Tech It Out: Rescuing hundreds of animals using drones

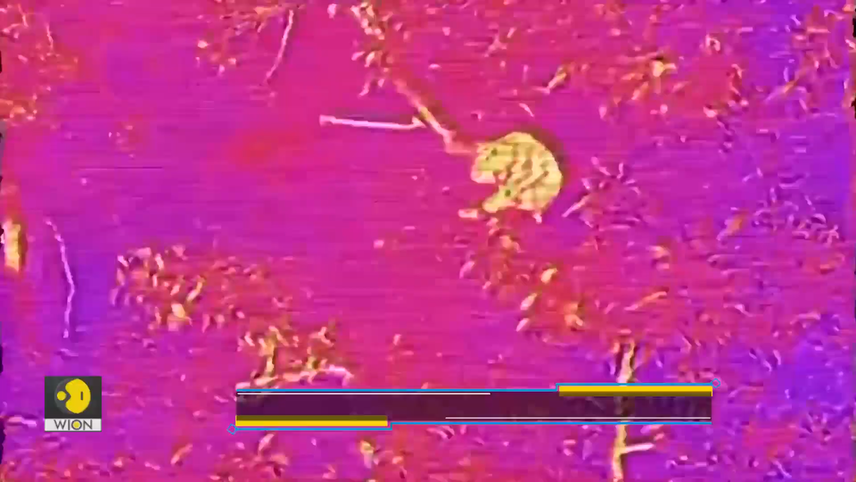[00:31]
They often get trapped under rubble or are stranded on trees
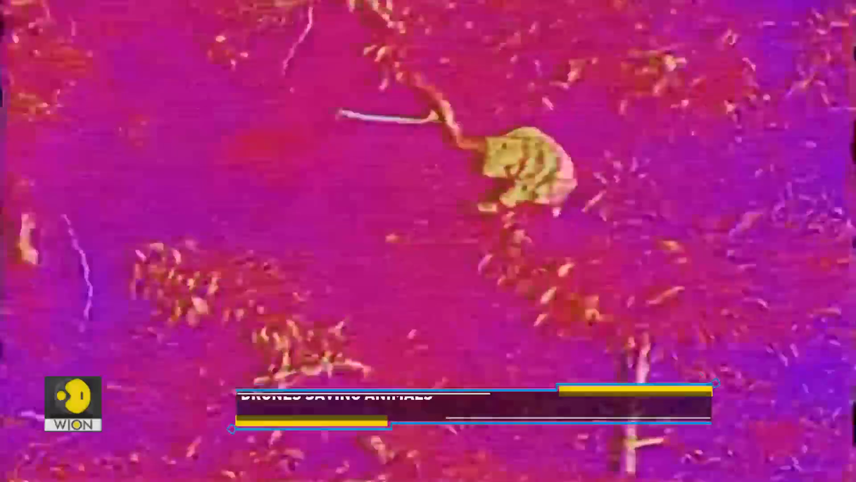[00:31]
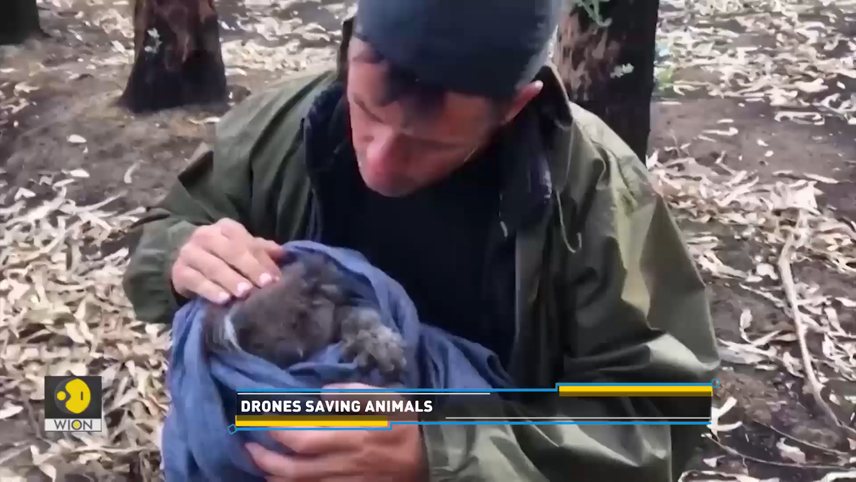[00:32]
but with
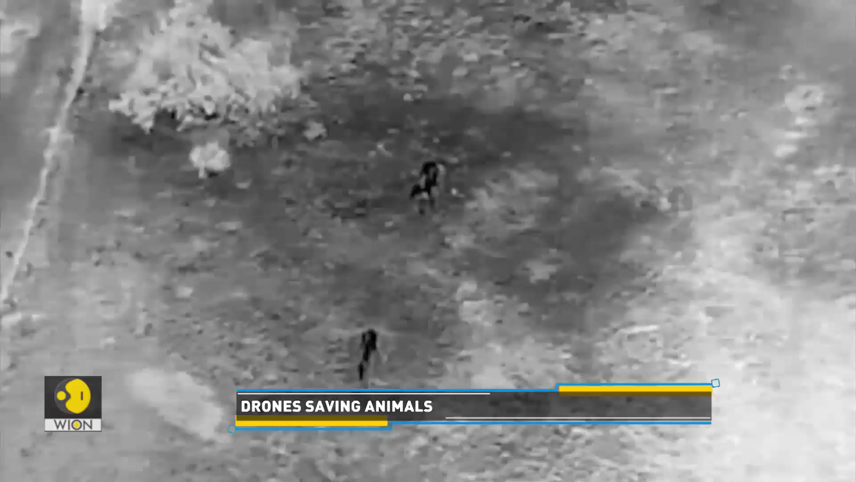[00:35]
high-tech infrared drones it can become easier to rescue animals from disaster zones.
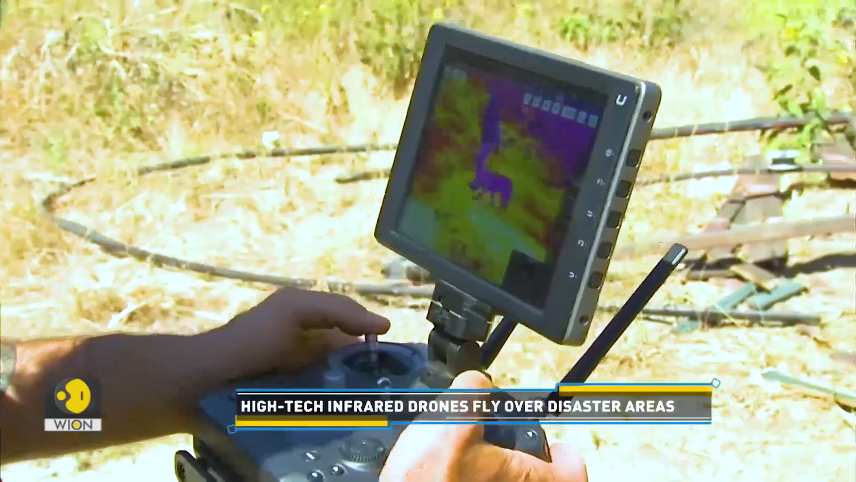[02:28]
pygmy possums in a tree that were like the size of a mouse. So it can pick up and then like here in the California desert, I can find a kangaroo, like a kangaroo rat.
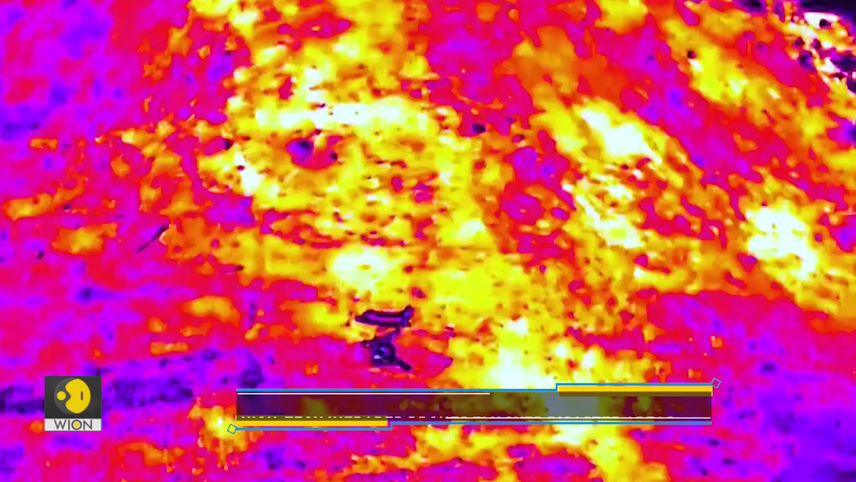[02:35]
So it can get really small.